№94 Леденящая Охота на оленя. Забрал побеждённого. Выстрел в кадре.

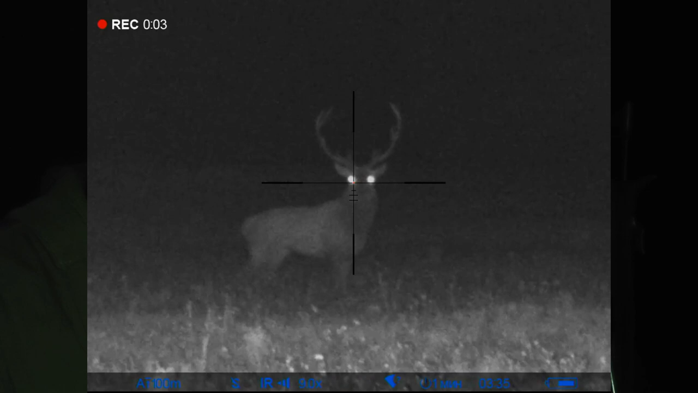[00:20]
Вернее, один самец, да, и семь самок. Я его не стал бить, так как на трофейного у нас лицензии нету.
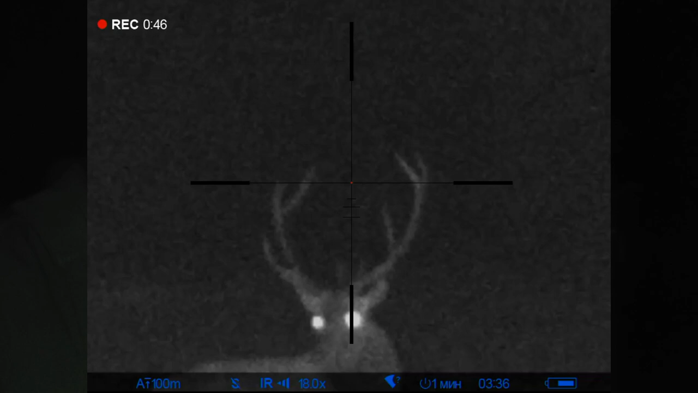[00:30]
У нас только на взрослого нетрофейного, то есть до 5 суков на каждой ветке. Второй тоже там непонятный был.
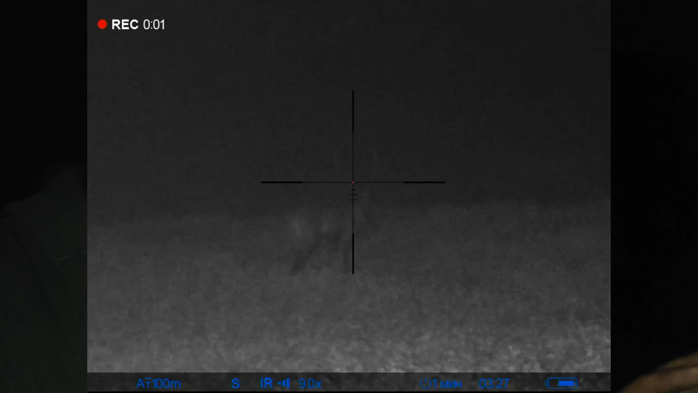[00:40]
Туман очень сильный был, не смог я посчитать отростки, поэтому я и не стал бить.